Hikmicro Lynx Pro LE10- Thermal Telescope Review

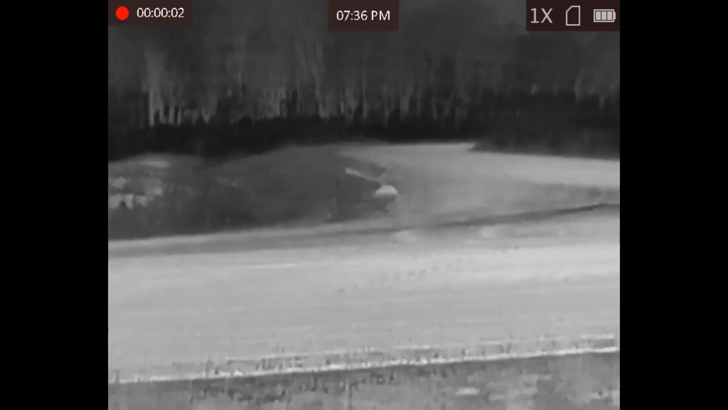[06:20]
So here we are at the same location it's 7 36 p.m. and all this footage now is being shot through the thermal telescope.
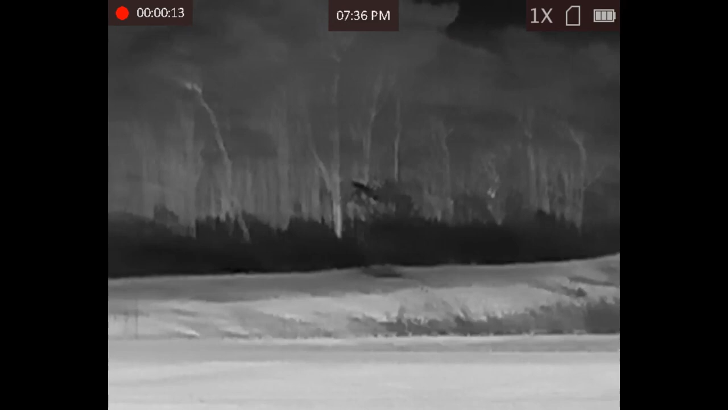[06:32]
So as you can see we're panning across we're currently in the white hot pallet.
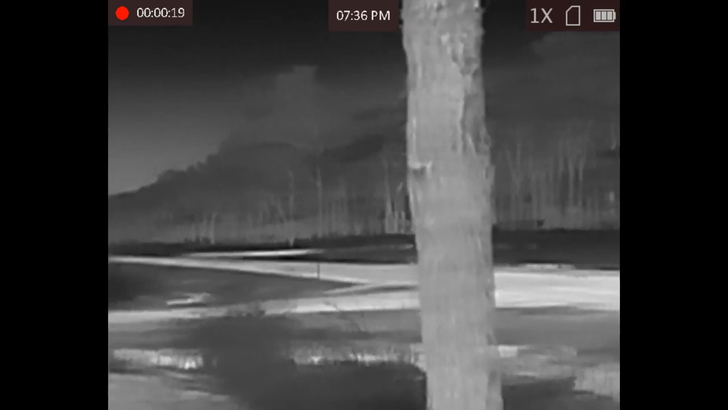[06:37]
What will come into view shortly is the family's vehicle down the dirt road we've just passed it there I'm pretty sure I'll pan back.
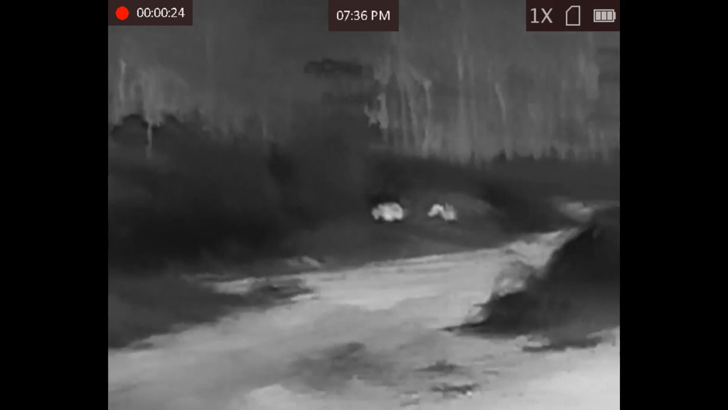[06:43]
So yeah we're looking at about 120 meter mark
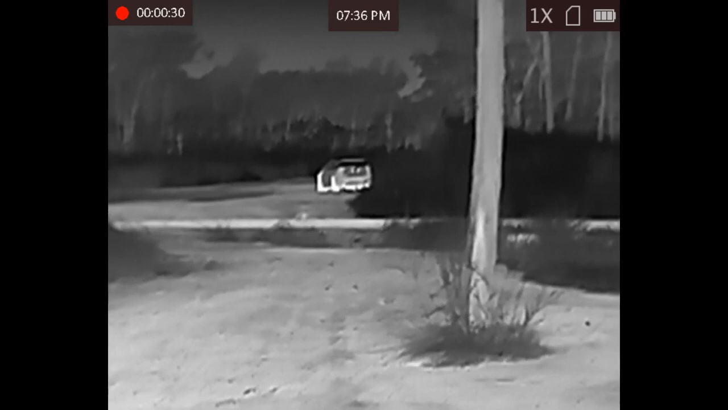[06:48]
as you can see in that pallet the undercarriage and the wheels of the car are coming up in a
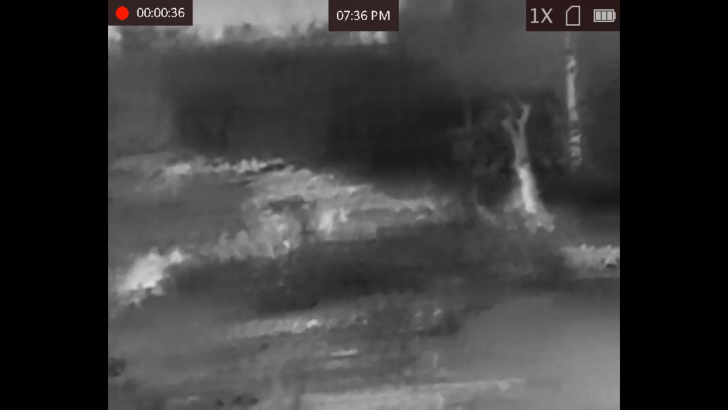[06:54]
bright white which is as a result of being in this pallet white hot.
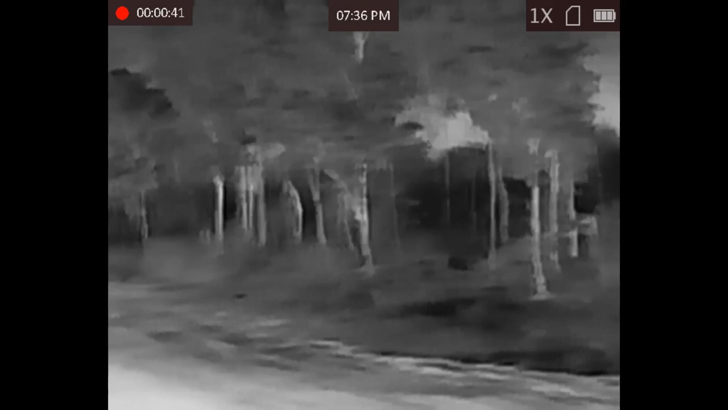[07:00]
That's down the road that's across the T intersection estimated
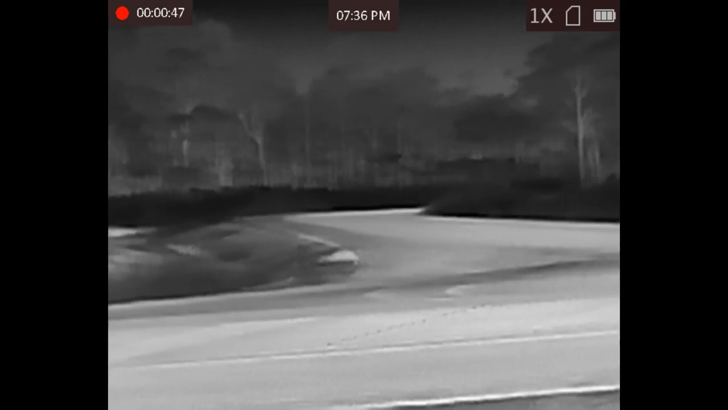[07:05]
about 150 and that's the bend in the road 140 meters in the distance.
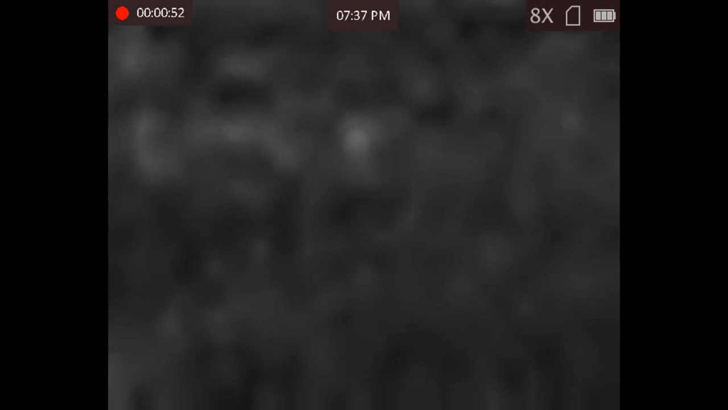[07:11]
Look unfortunately I didn't have any other people to start lining up and hiding in the bushes
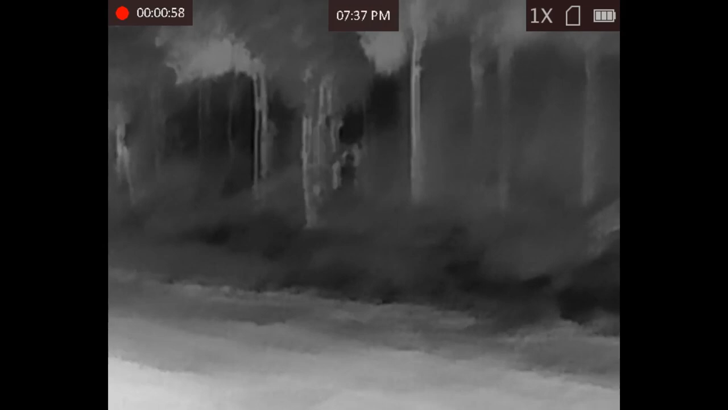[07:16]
so at minimum this will give you a bit of an appreciation of what the device can
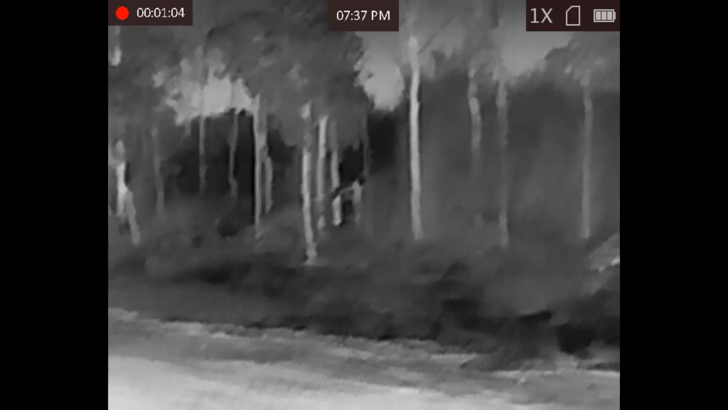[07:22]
do in complete darkness and my family will jump out of the
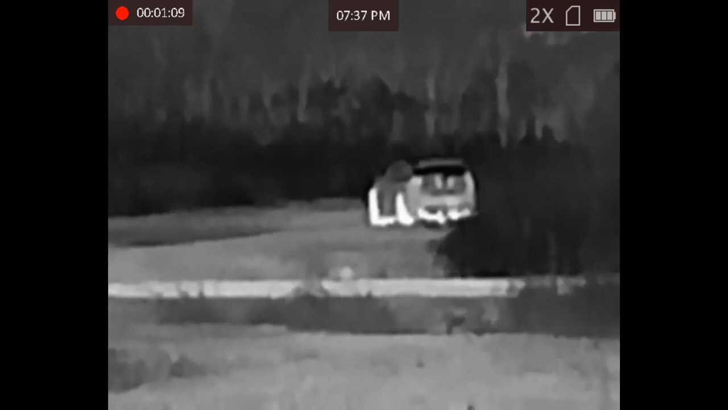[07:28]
vehicle soon and it'll give a good example of what the heat
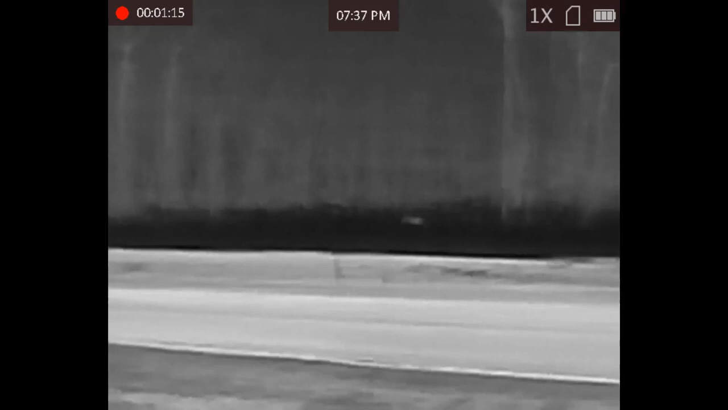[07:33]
signatures of people can give off. So as you can see it's in complete black darkness it's a very good device.
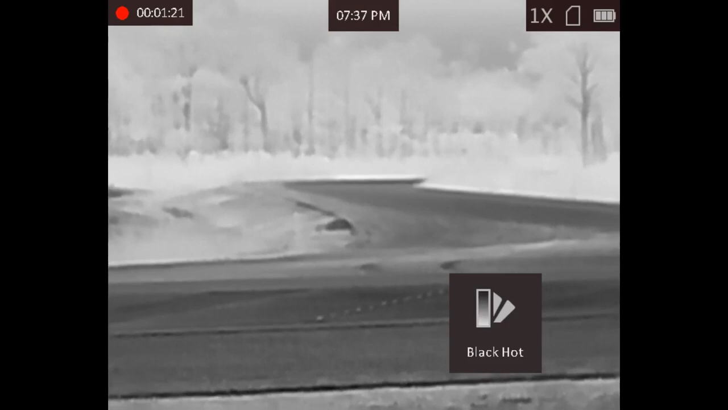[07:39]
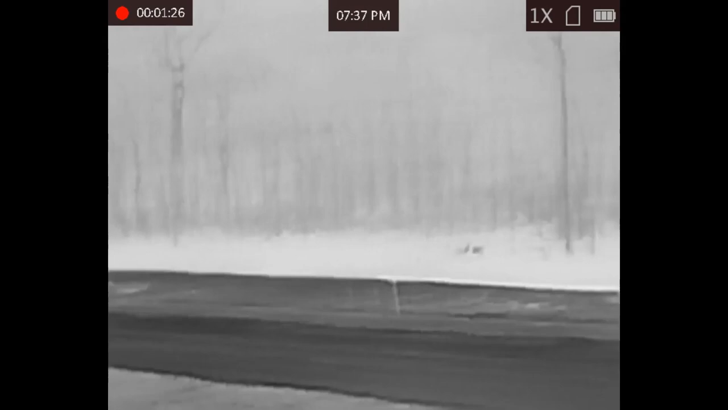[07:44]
We've just swapped into the black hot settings now and anything with heat comes up as dark black.
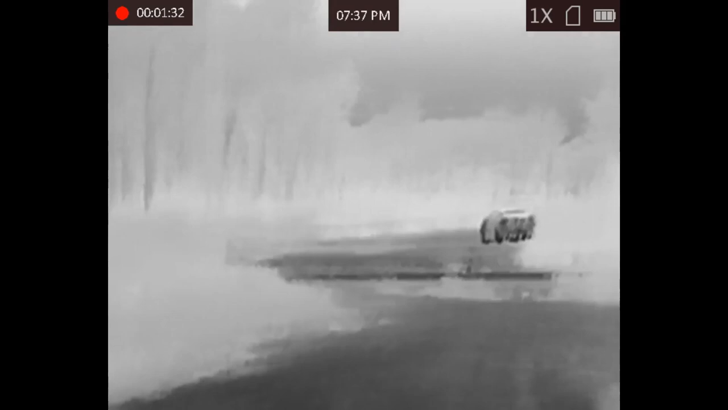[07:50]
As you can see underneath the car and the wheels it's showing dark black.
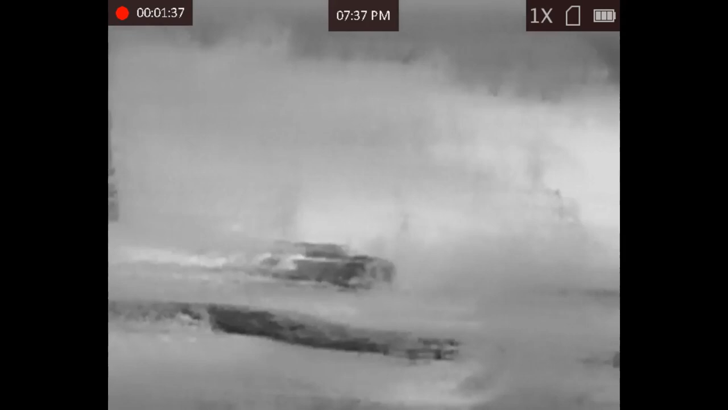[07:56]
Look at times I'm not an expert in terms of heat
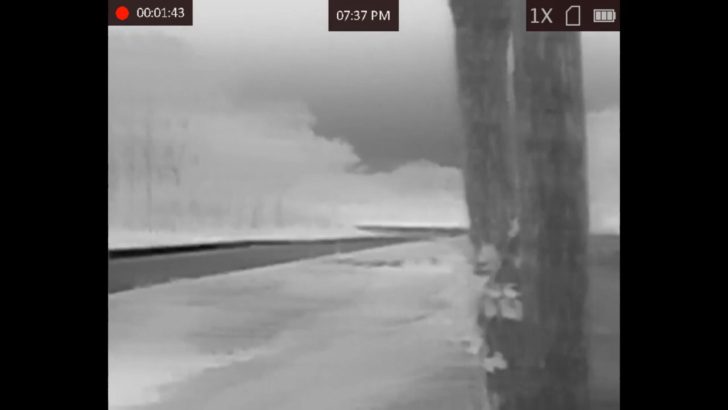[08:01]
and retention but I'm assuming that due to certain aspects
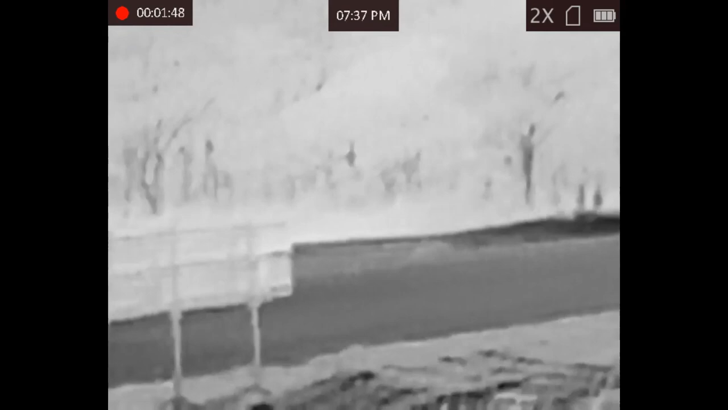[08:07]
of the road and surroundings retaining heat from the the daytime
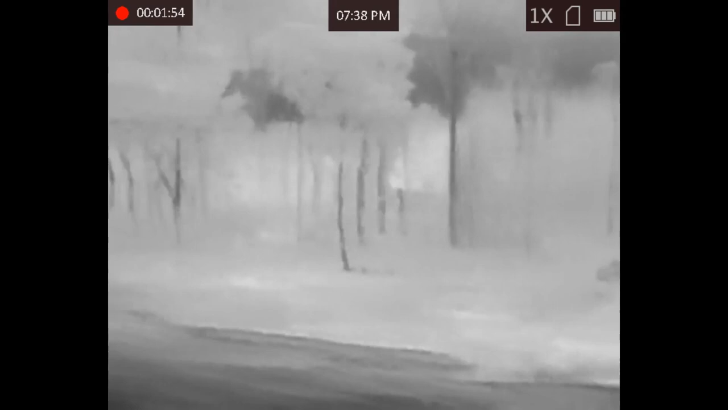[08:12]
this will come up as dark and showing heat signatures on this device at night time.
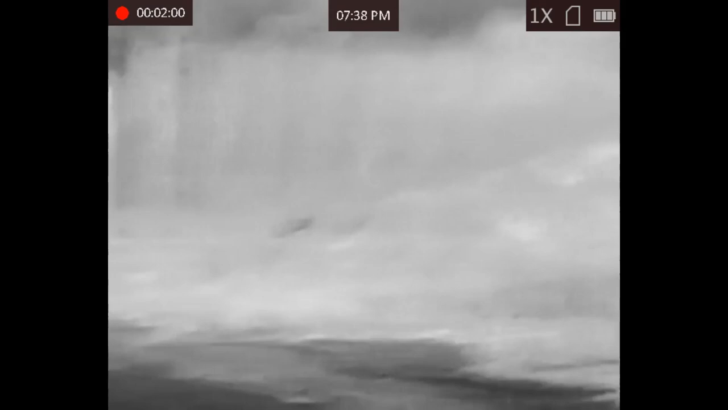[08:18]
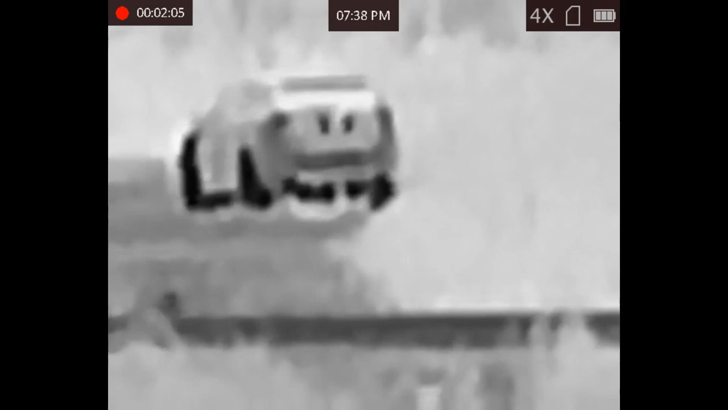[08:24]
So yeah there's myself coming through the zoom capabilities 1 to 8 and
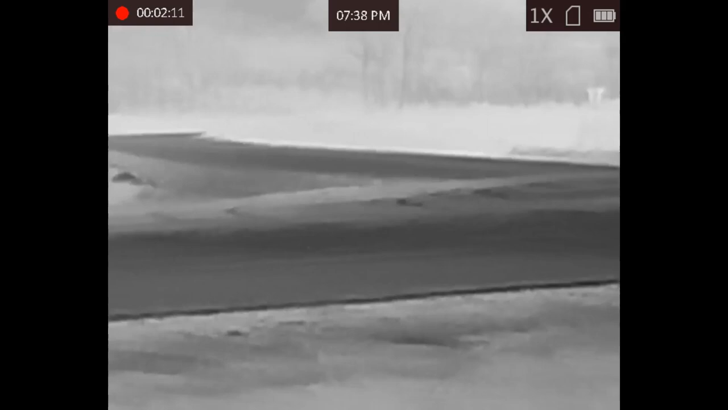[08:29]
again this is complete darkness as
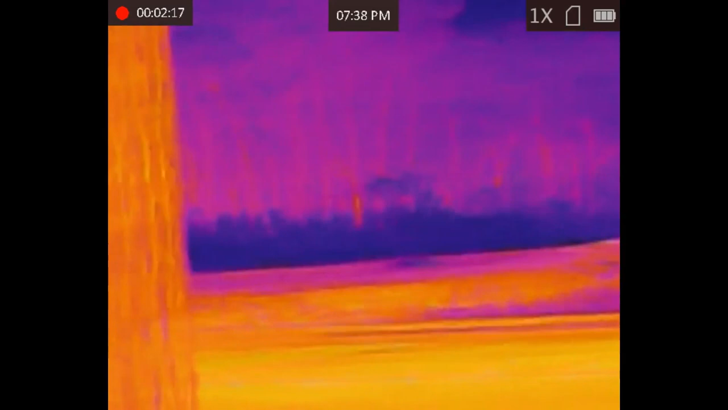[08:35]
you can see we're in the fusion palette now and again at this point the only real
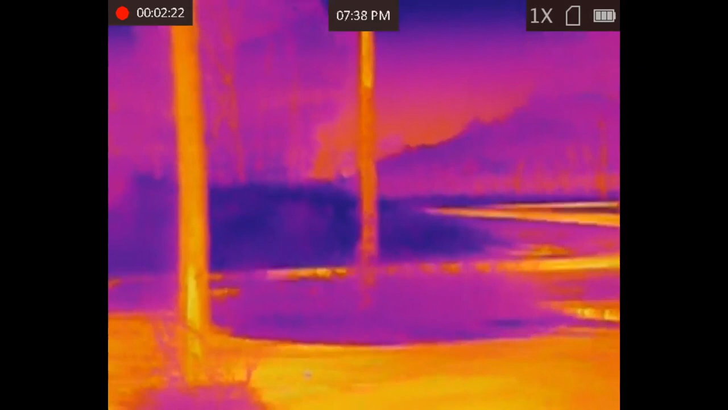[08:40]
thing letting off heat is the car and the undercarriage and the wheels and in that
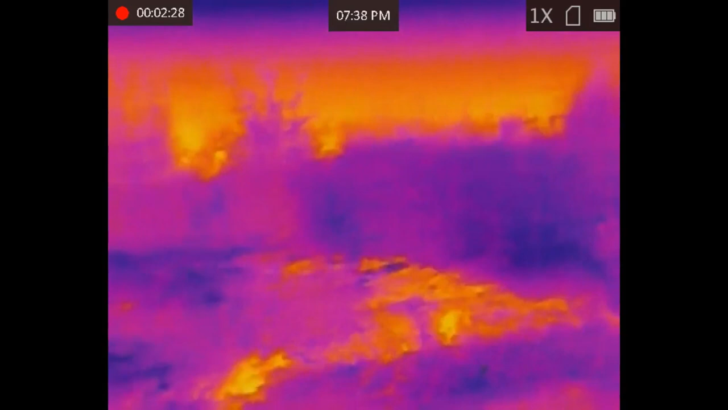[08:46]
temporary panning over the car you can see the undercarriage and the
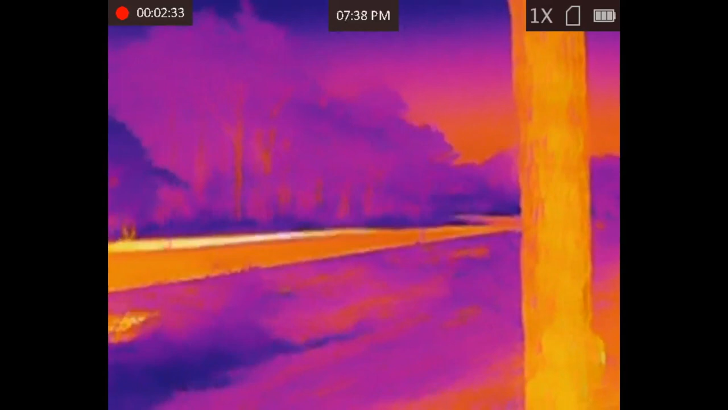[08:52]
vehicle just the heatness the heat that's radiated is captured on these pellets.
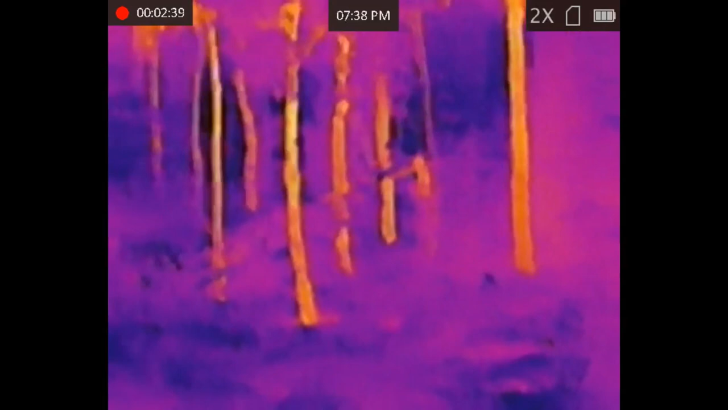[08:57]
So the zoom capability as you get
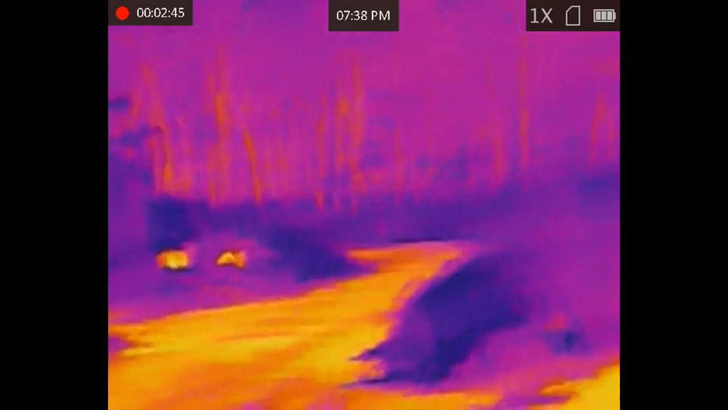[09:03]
further up into the 8 and whatnot it does come a bit fuzzy but you can still make
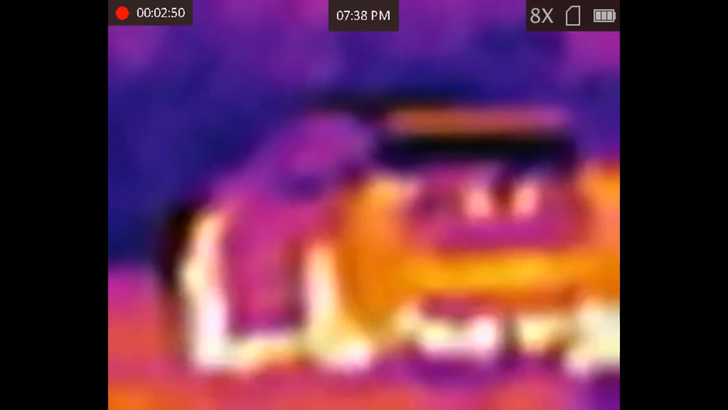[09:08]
out what you're looking at and I think the main thing here is to appreciate the fact that again
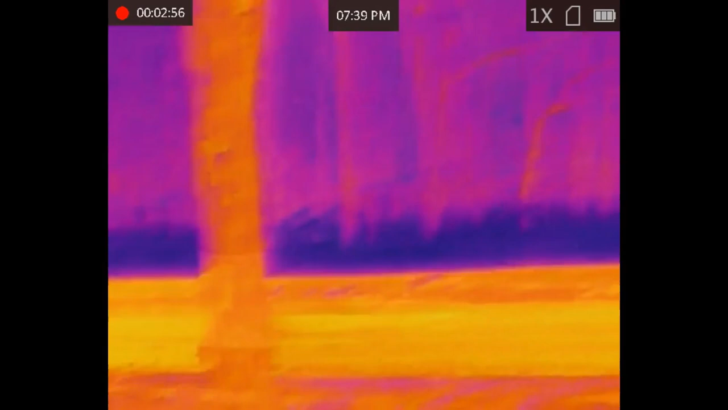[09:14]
this is complete pitch black you can imagine that
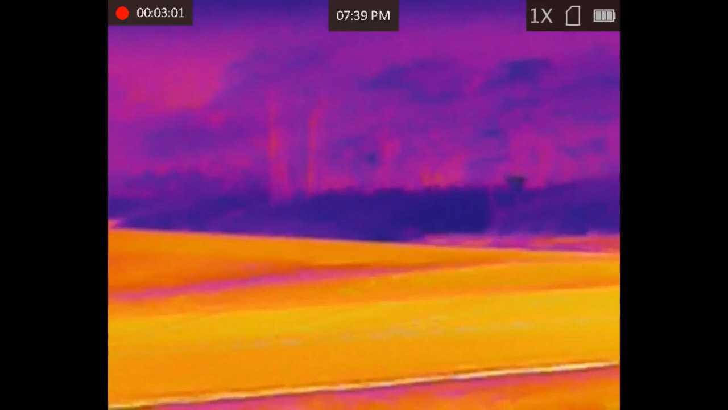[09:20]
if you're in the area and you're you're panning and looking you're easily going to make out item signatures.